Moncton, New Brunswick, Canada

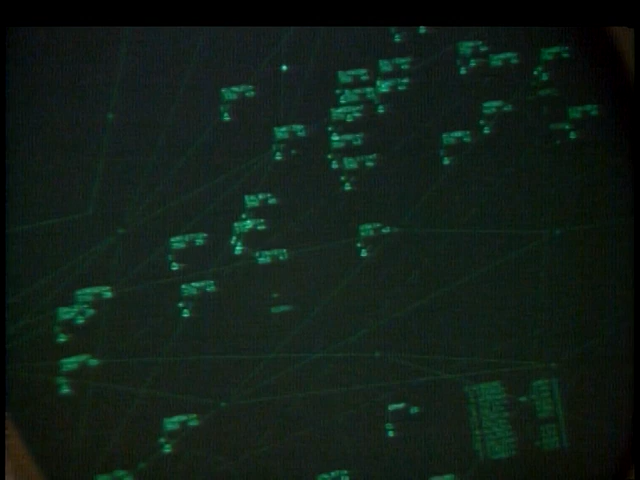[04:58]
Here, tracking aircraft out of Boston, New York, Paris, is a part of the regular routine